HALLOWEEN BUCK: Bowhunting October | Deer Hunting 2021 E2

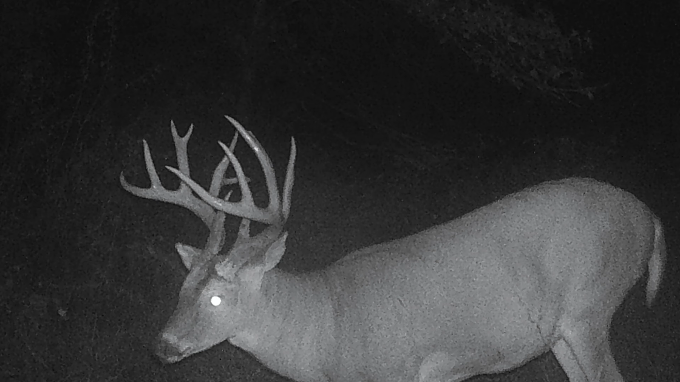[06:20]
He's a beautiful buck. He's a mainframe 10, he's got a split G3, and he's got a crazy looking kicker off the back of his G2. It's a beautiful evening, temps are low.
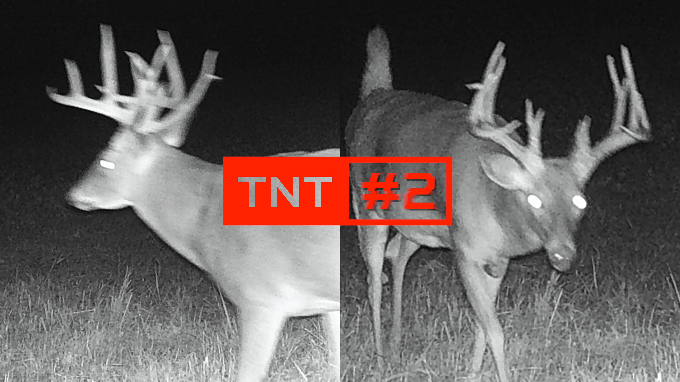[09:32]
Yesterday, the number two buck in this area showed up on a scrape 60 yards from here at 8 o'clock in the morning.